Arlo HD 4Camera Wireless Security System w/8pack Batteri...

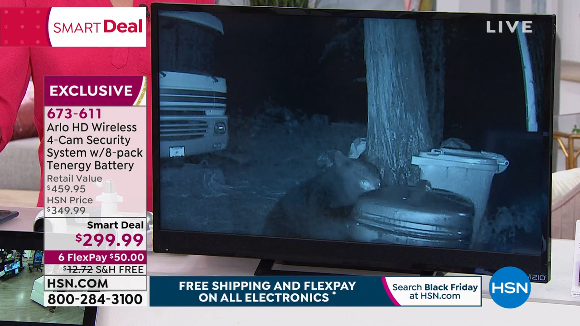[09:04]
have raccoons on the back deck exactly and you're wondering who's in your trash on the back exactly or you hear like your
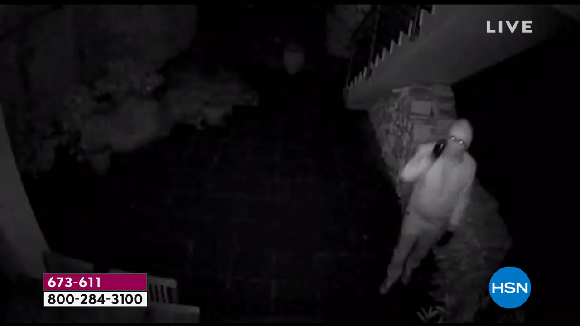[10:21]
and I can tell you that this video is amazing
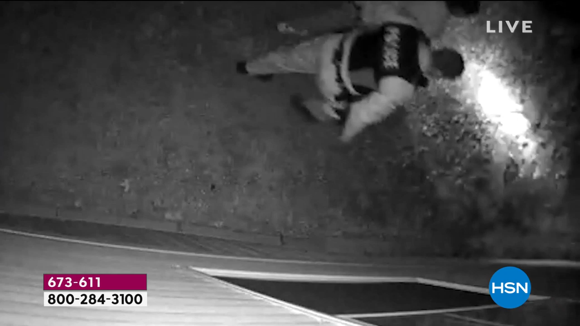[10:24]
it's the best eyewitness you can ever have I found out that my landlord had kept
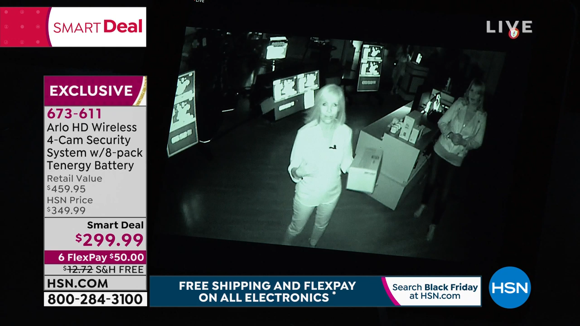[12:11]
to see them but with arlo arlo can see but arlo starts to record and it's pitch black in here other than our little screens that are on it is there there's zero light so think about if someone had a shirt on a logo right I brought my box here because you can see what the box says each camera is high definition and it's recording at the same time so even though you can't see them with your eyes arlo has it arlo records it and if someone is stealing something or peeking in your windows you can take that little clip and give it to the police there you go and then when